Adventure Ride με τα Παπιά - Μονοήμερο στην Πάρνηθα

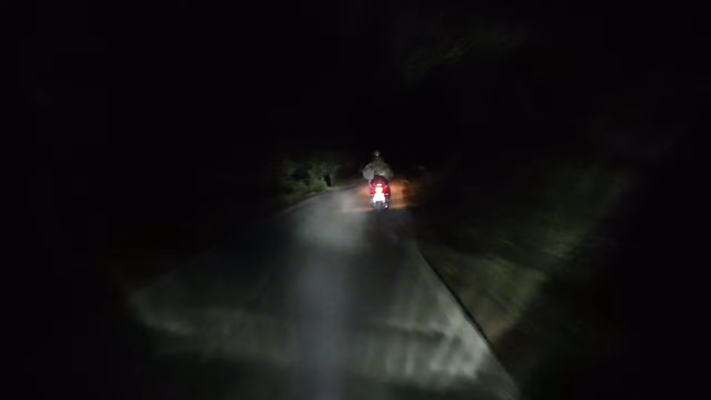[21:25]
Δοκιμάζαμε την καινούργια λειτουργία στα μηχανάκια μας, ονόματι Incognito. Incognito, φίλε!
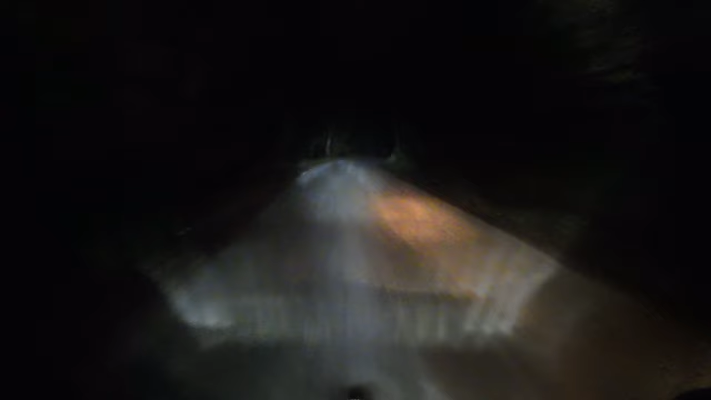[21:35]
Καθώς περνάγαμε από το σημείο της πυρκαγιάς το 2021 στη Βαριμπόμπη, δεν περιμέναμε να είναι τόσο μεγάλη καταστροφή που είχε υποστεί το δάσος.